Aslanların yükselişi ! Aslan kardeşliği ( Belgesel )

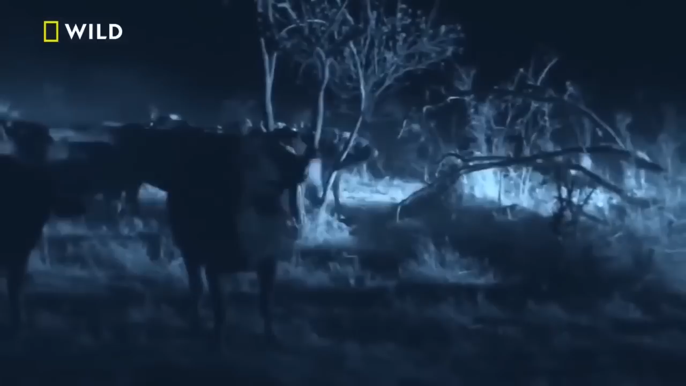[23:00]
Öfkeli bir erkek barikatı hala yaralı dişiyi koruyor.
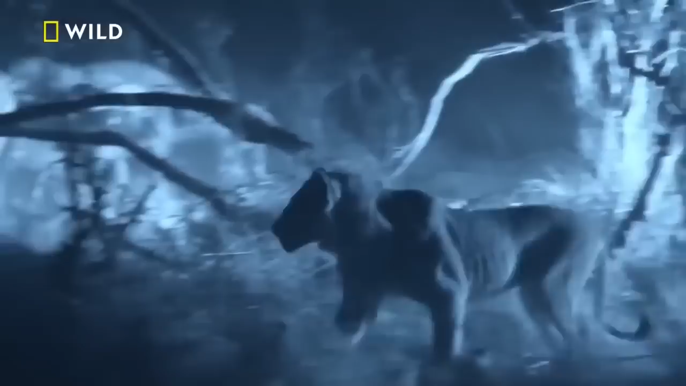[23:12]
Kardeşlerin planı aynı. Buffaloları kovalamak ve geride kalan topal ineği alt etmek.
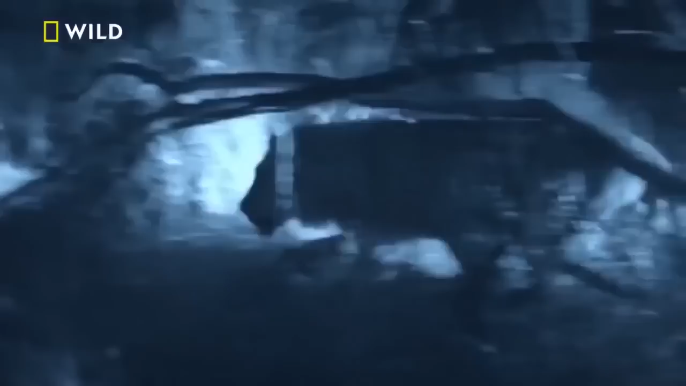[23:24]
Kaos esnasında Leo beklenmedik bir şekilde yaralı dişiye saldırıyor. Ama dişi uzun süre yalnız kalmayacak. Sürü yolda. Leo'nun şimdi saldırması lazım.
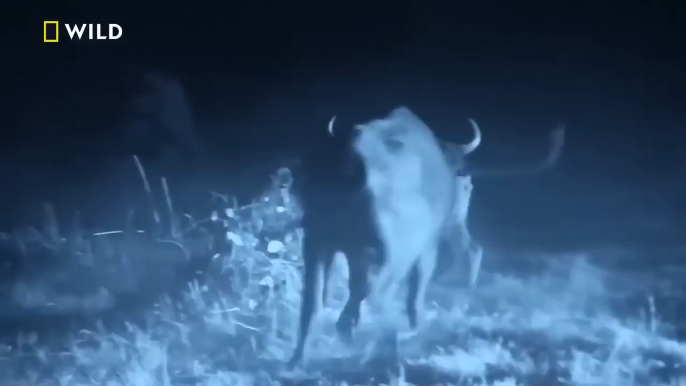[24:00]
Max sorunu çözüyor.
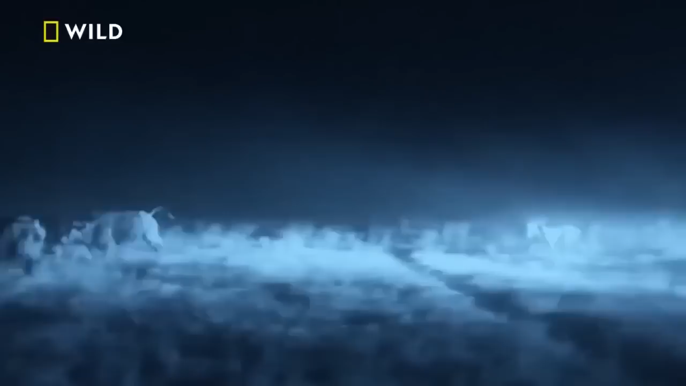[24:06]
Tek başına sürüye doğru koşarak onları erkek kardeşinden uzak tutmaya çalışıyor.
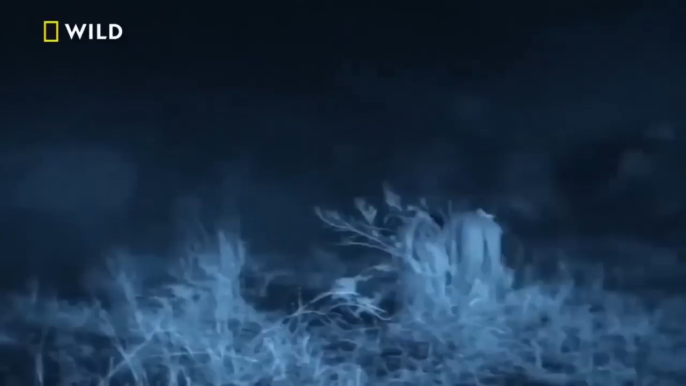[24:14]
Leo hamlesini yapmak zorunda. Boğazına atılmak için bir boşluk yakalaması lazım.
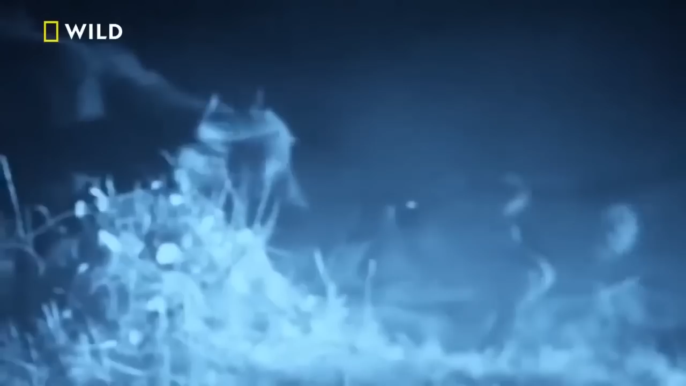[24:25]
Max sürüyü uzak tutuyor.
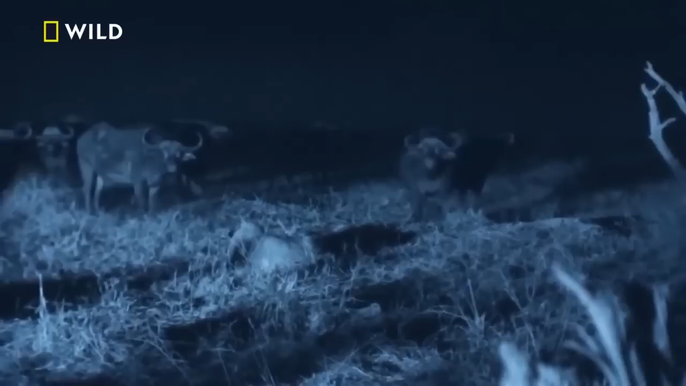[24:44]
Sonra kaçıyor.
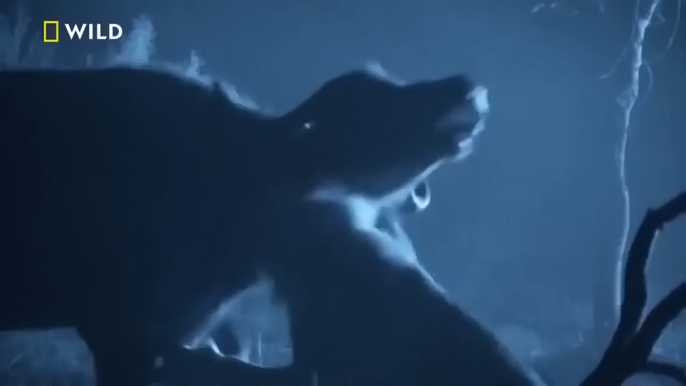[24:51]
Leo ineğin soluk borusunu yakalıyor. Ama ısırığı onu susturmaya yetmiyor. Zaman tükeniyor.
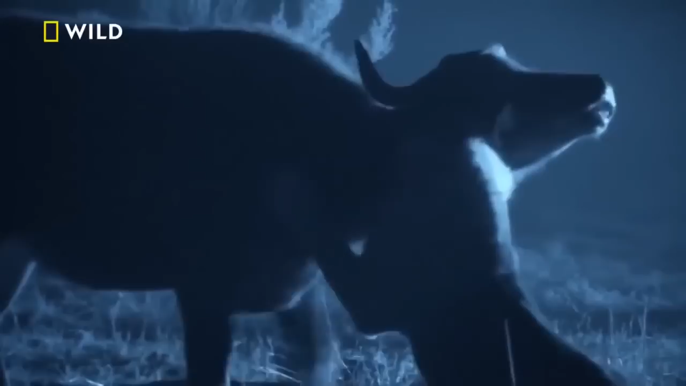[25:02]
Sürü geri dönecek. Kardeşler tek başına sürünün hücumunu savuşturamaz. İlk kez bir hayvanı alt ettiler ama daha bitmedi. Bu akşam bufalolardan daha karanlık bir tehdit var.
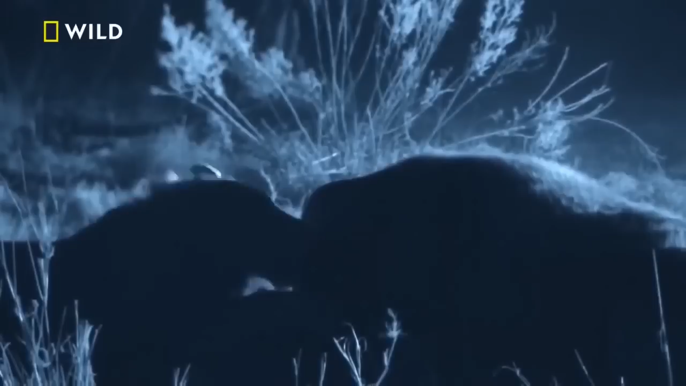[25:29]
Sırtlanlar da yemek zilini duyuyor.
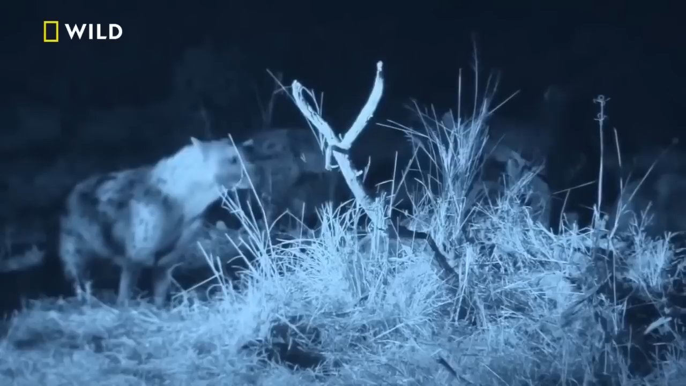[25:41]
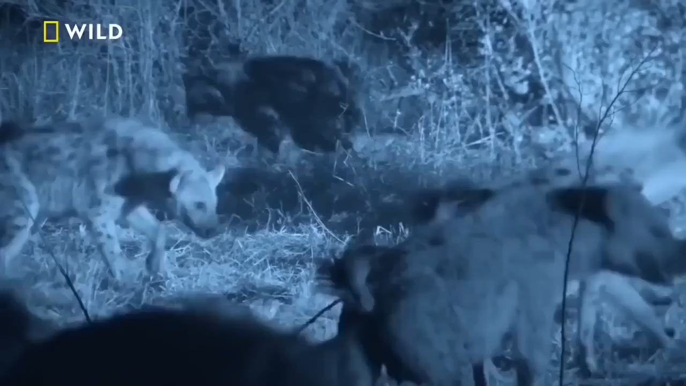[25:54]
Sayıca üstün olan hırsız istilacıların şansı daha yüksek. Leo bunu dikkate alamayacak kadar aç.
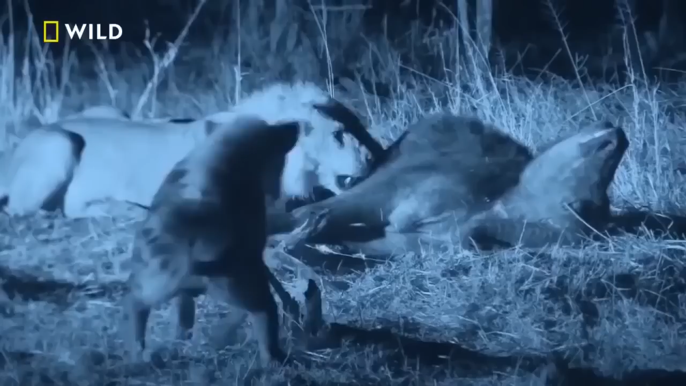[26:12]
Max kardeşi yiyebilsin diye tetikte duruyor. Ama onları sonsuza kadar uzak tutamaz. Yeni klan üyeleri varınca sataşmalar da yoğunlaşıyor.
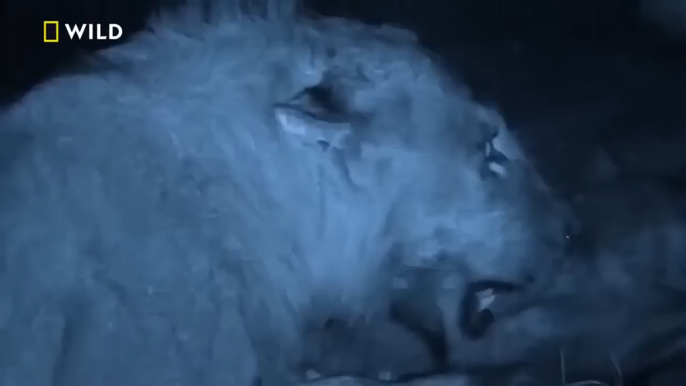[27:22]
9 tanesi de Max'i çevreliyor. Mesele yemeklerini kaybetmekten çıktı. Ancak şimdi hayatlarını da kaybedebilirler.